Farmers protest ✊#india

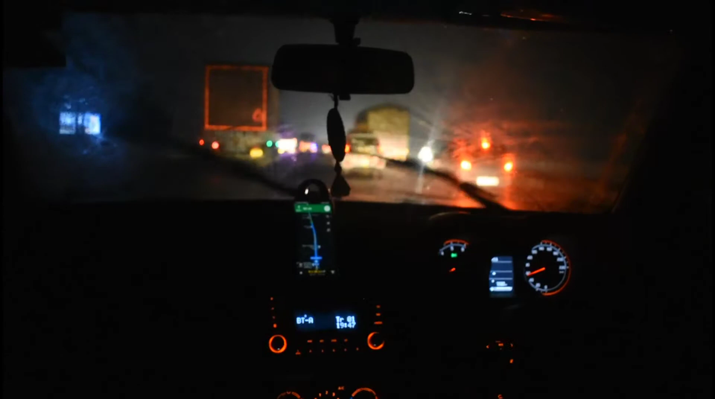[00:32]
We are leaving, Now we are leaving. We are leaving in Delhi. We have been leaving a lot. We are leaving a little traffic. They have been working on the highway. The weather starts. These days are the driving area. This is the driving area.